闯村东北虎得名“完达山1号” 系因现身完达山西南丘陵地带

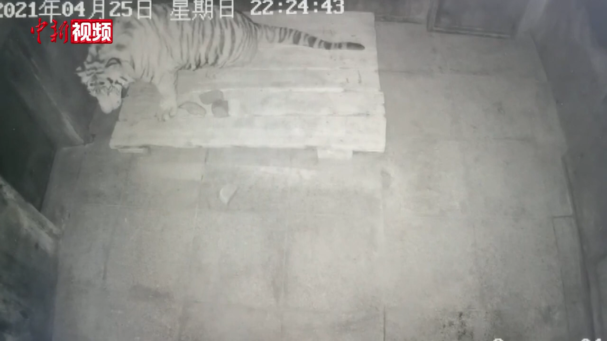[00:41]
丸达山一号主动离开运输笼进入虎舍隔离区有24小时全程监控该虎的活动状态由专人负责四位,请专门动物检验检疫部门对该虎进行为期45天的隔离检疫观察并做好每天的饮食、排便、吼叫等行为的记录和观测现该虎已进入正常活动状态目前该虎现在已经基本上恢复正常状态